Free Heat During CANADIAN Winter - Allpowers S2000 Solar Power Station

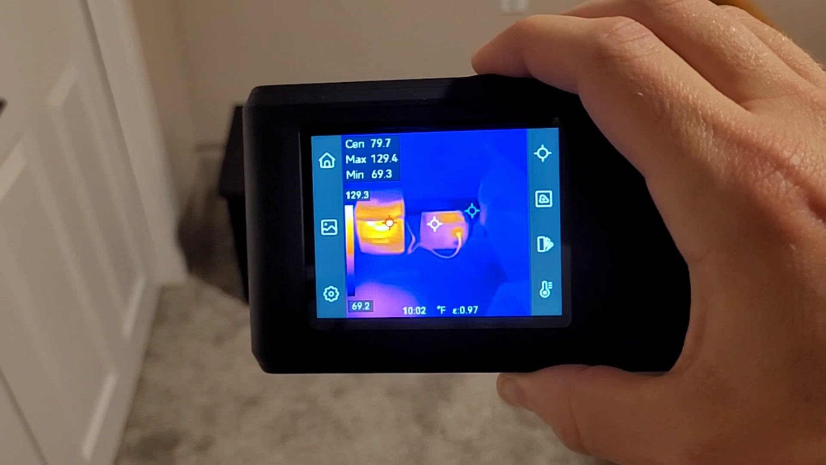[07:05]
On screen: spot 79.7°F, max 129.4°F, min 69.3°F, scale top 129.3°F, scale bottom 69.2°F
i think it has satisfied the 75 degree set point we set i hope so anyway it definitely shouldn't
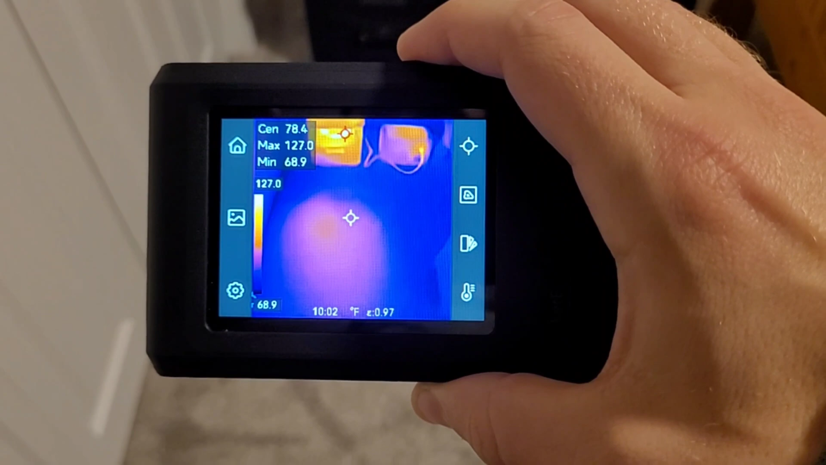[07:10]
On screen: spot 78.4°F, max 127.0°F, min 68.9°F, scale top 127.0°F, scale bottom 68.9°F
be turned off because of a dead battery so we'll take a quick peek with the thermal camera here make
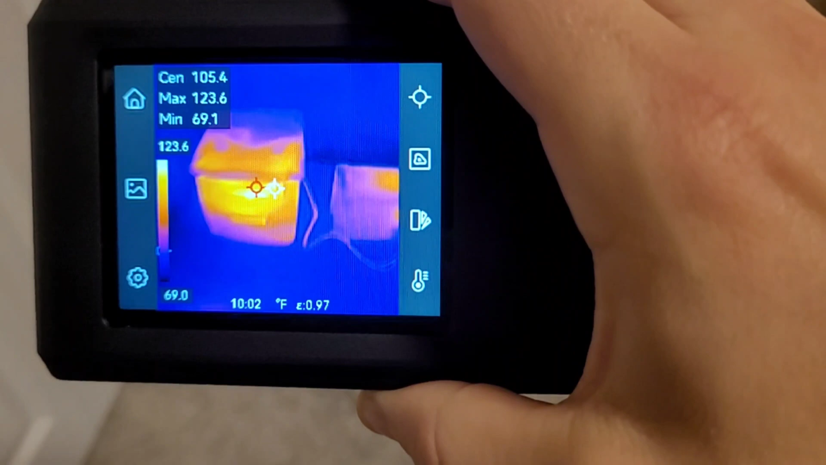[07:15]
On screen: max 123.6°F, min 69.1°F, scale top 123.6°F, scale bottom 69.0°F
sure nothing is too hot and then we'll get it fired back up so heater is
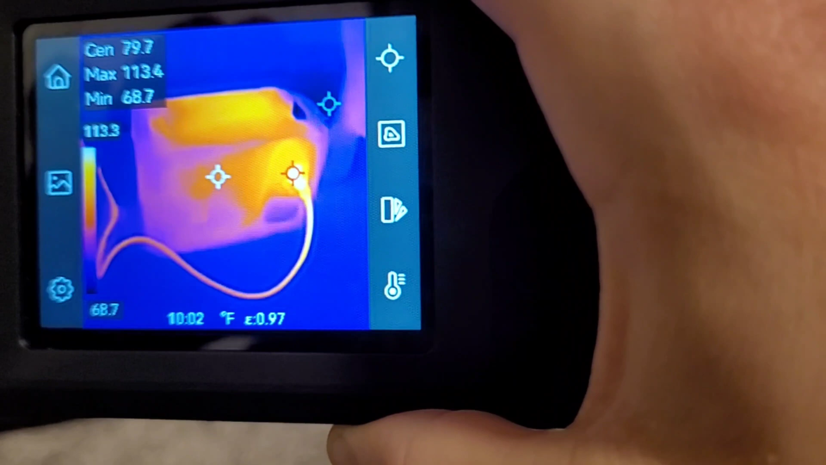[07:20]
On screen: spot 79.7°F, max 113.4°F, min 68.7°F, scale top 113.3°F, scale bottom 68.7°F
definitely the hottest thing in the room looks like the second hottest is the head of the plug uh
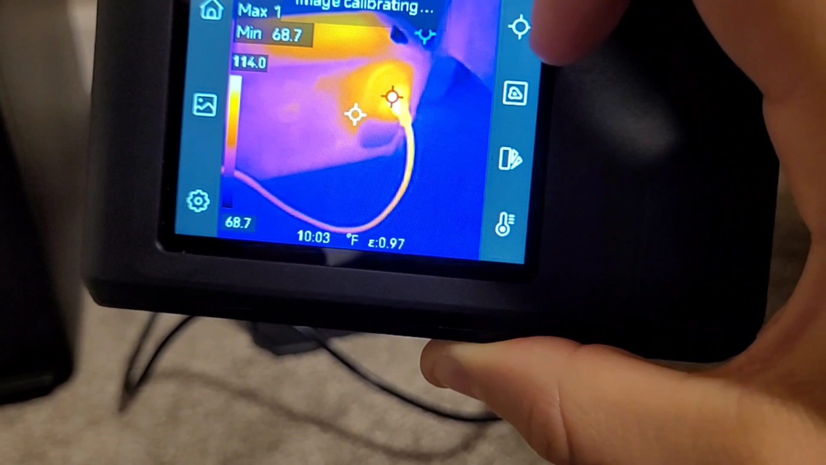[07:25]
to the space heater pretty warm 114 degrees uh so
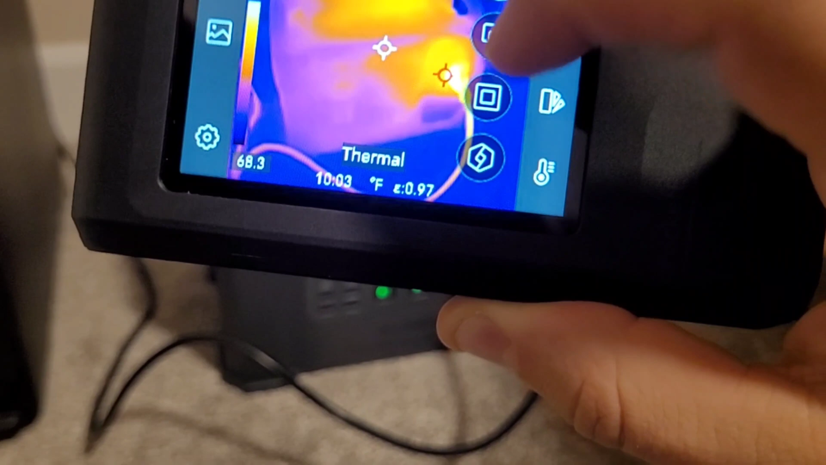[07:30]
far the all powers s2000 looks like it's doing good a little bit of heat in the top there but nothing too crazy